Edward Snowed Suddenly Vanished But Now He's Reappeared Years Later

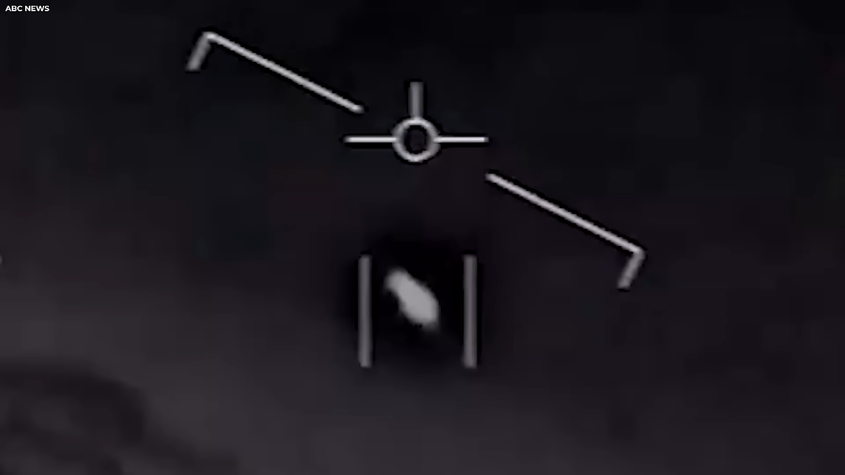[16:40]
Here, fighter jets from the aircraft carrier USS Nimitz encountered a white,
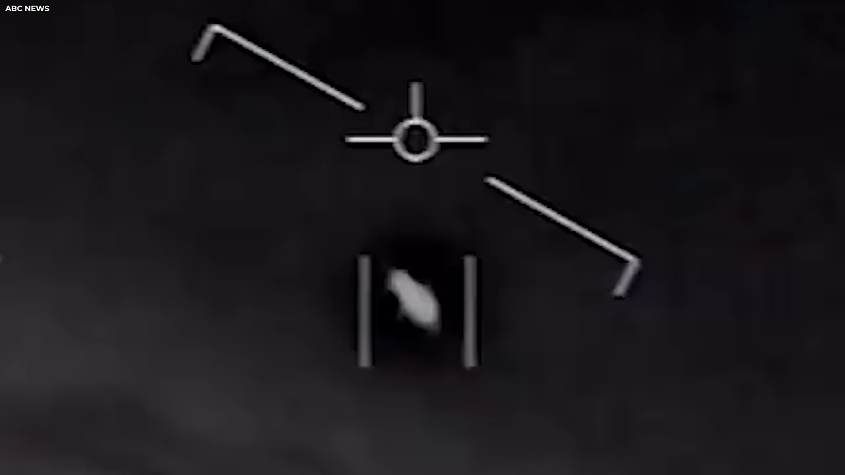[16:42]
tic-tac-shaped object exhibiting extraordinary aerial capabilities.